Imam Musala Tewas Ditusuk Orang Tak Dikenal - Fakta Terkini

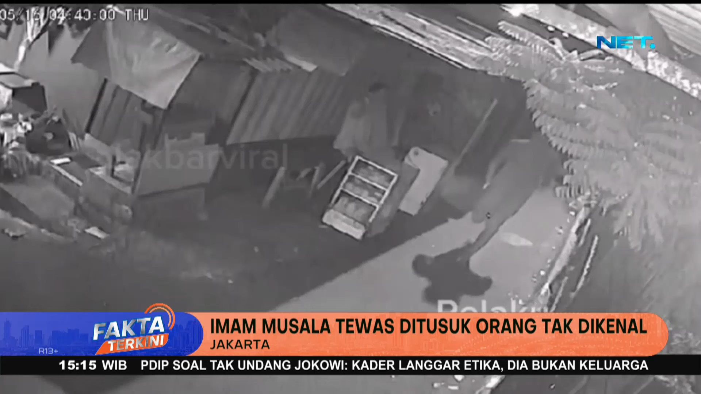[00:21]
Jakarta Barat, tewas ditusuk oleh orang tak dikenal. Saidi, tewas dengan luka tusuk di bagian pinggang oleh pelaku.